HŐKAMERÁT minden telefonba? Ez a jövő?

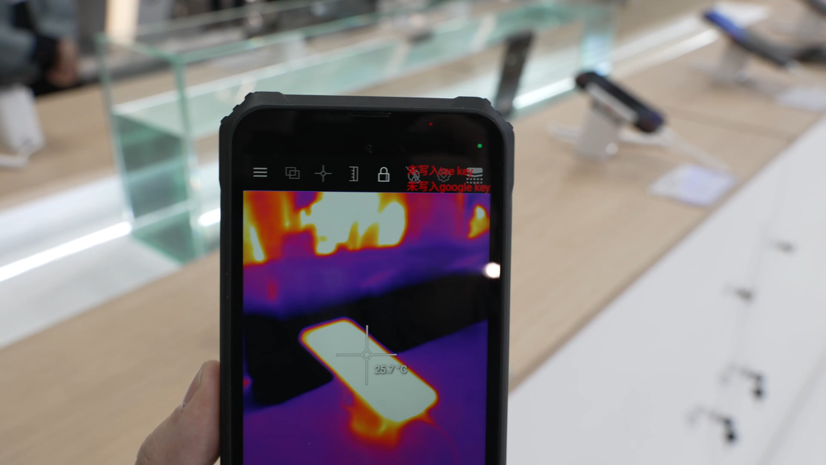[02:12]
On screen: spot 25.7°C
which has the biggest thermal imaging resolution it is the BL9000 Pro so what can you say about that device which are the most standout features?